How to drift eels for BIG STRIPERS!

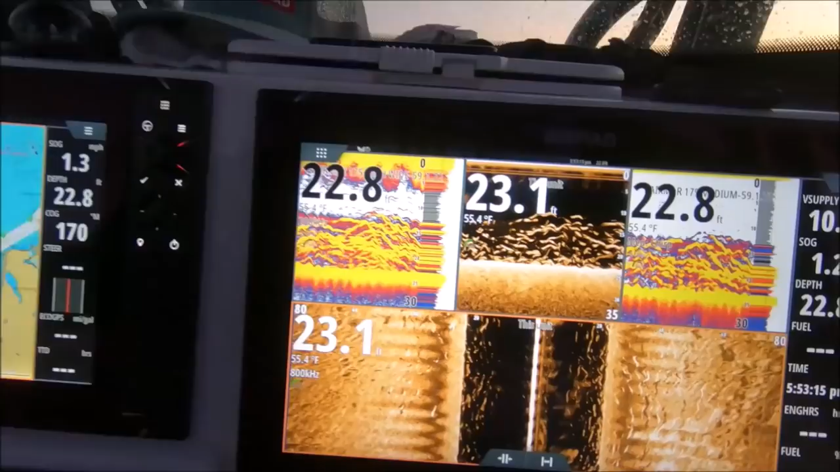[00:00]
On screen: water 55.4°F
Look at the screen. Oh my goodness. All right. We got a double. Wow.
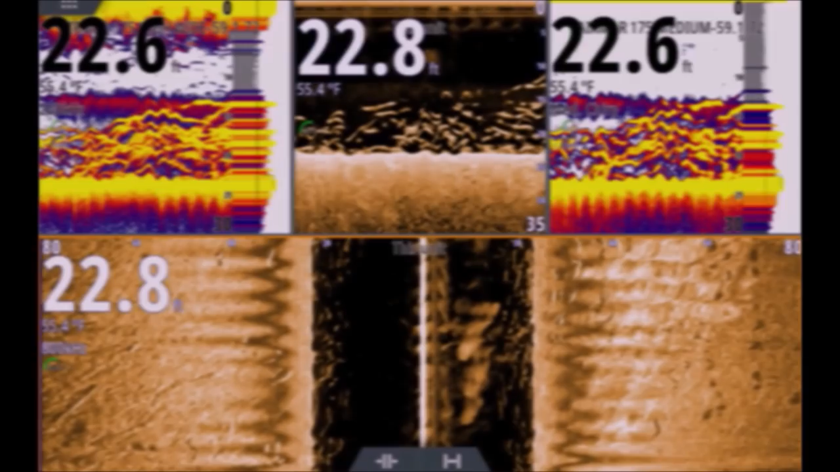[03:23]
On screen: water 55.4°F
Look at the screen. Look at that screen.
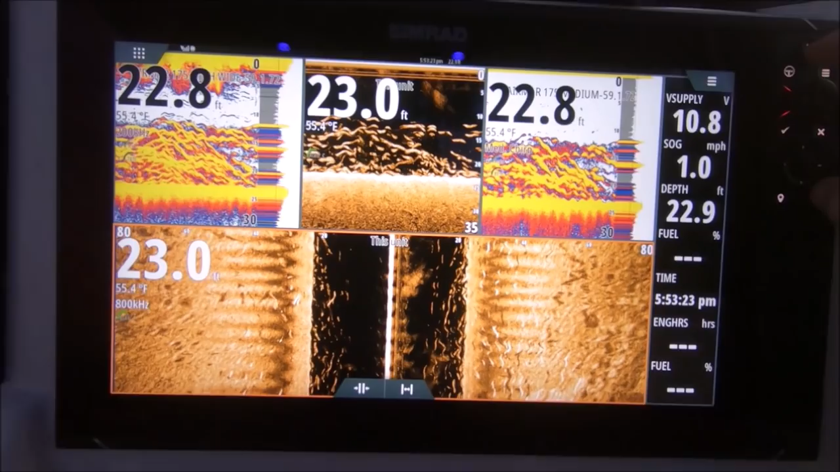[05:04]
On screen: water 55.4°F, speed 1.0 mph
Holy cow! Is that a little better fish? I believe it is.
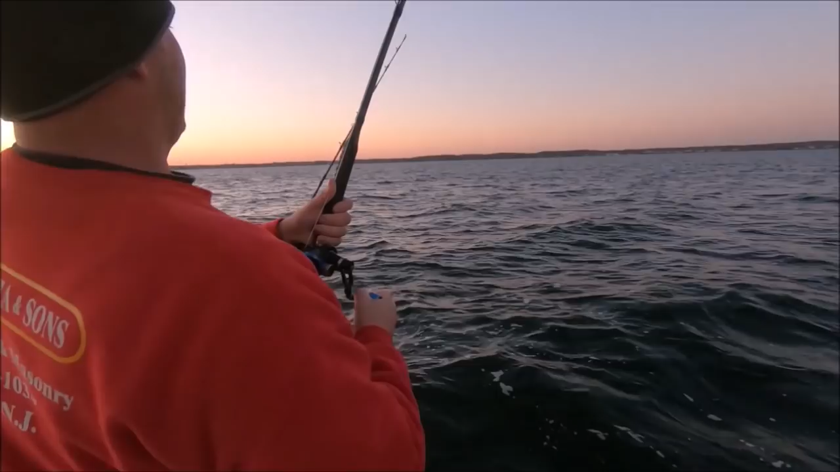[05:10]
Alright, now I'm going to use the trolling motor here to keep that fish under control for him. So we can keep the rest of our lines out, because if... Tommy, give a couple cranks on that rod right next to you.
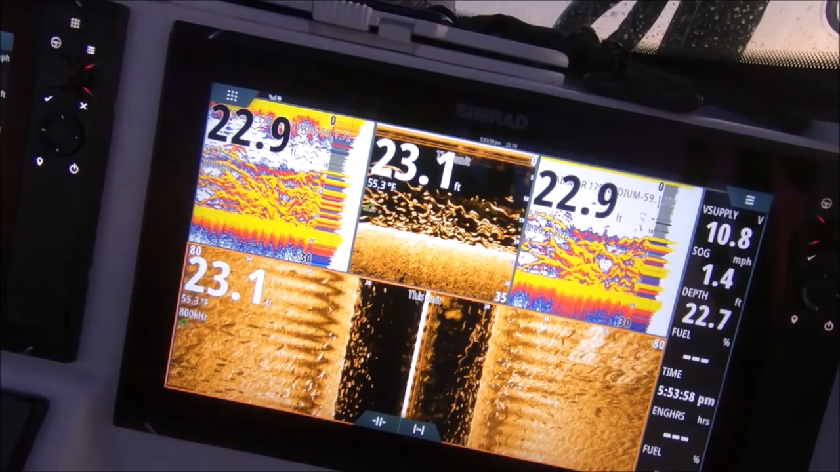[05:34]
On screen: water 55.3°F, speed 1.4 mph
Boys, this is nuts. This is absolute nuts. All right, so we got our eels out.
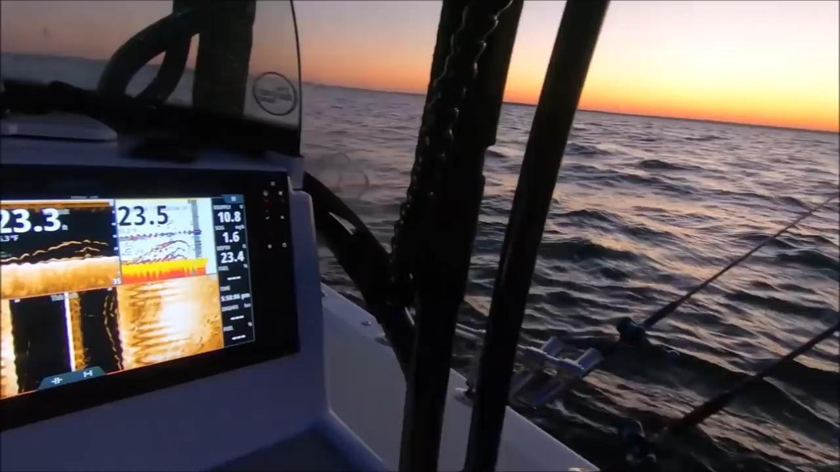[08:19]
Look at the screen out here, guys. All right, stick around.
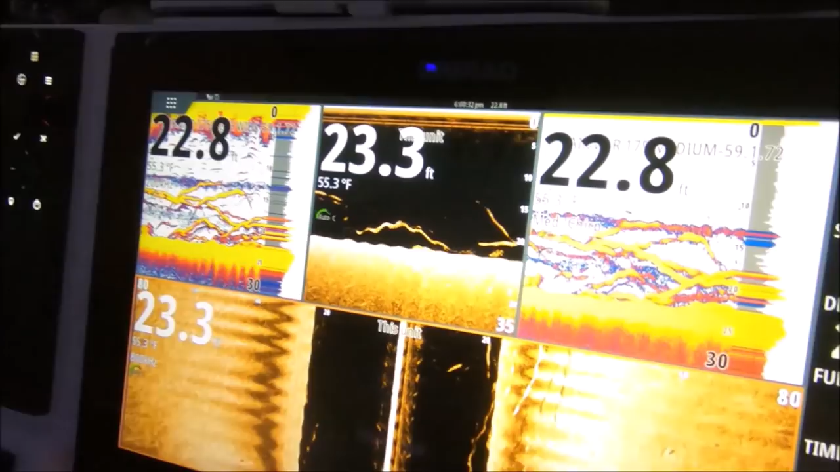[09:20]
On screen: water 55.3°F
Good job, bro. Awesome. Look at that. Thank you, gentlemen. Look at that. Woo!